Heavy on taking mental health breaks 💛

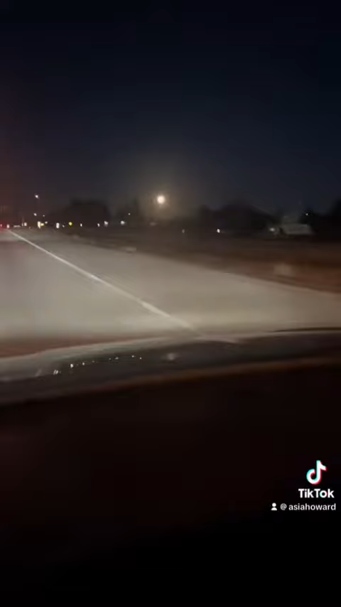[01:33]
They had lights and everything, tissue, okay, vents. I was trying to record the full moon, but I couldn't really get it on my camera, but there you go.